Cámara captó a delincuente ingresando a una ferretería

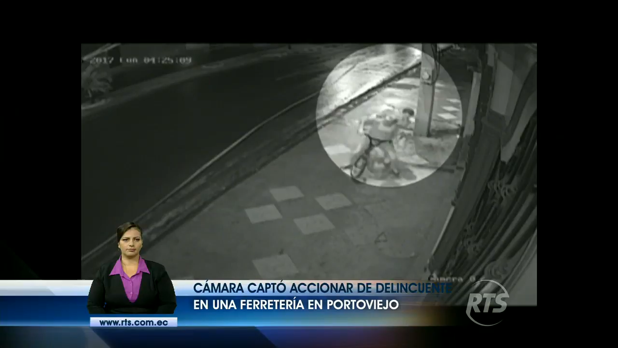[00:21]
La acción inicia a las 4 y 25 de la madrugada de este lunes, con el arribo de estos dos sujetos. Ambos descienden de la bicicleta, pero quien se mantenía al volante se retira del sitio en solo segundos. Es entonces que el perpetrador permanece sentado por un momento en el exterior del local. Luego, ya sin moros en la costa, inicia la escalada.
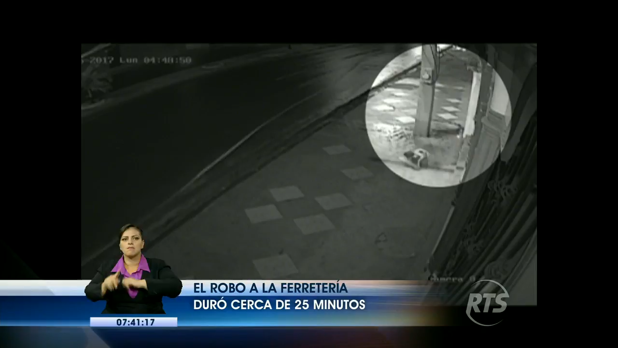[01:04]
Luego de estos, se observa caer una bomba eléctrica y segundos después, la gorra del delincuente. De inmediato, el tipo comienza a descender.
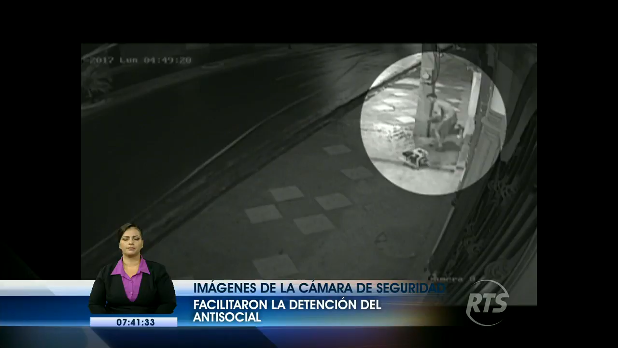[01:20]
Se echa al hombro su preciada carga. Y desaparece del sitio sin percatarse que todo su accionar estaba siendo grabado en video.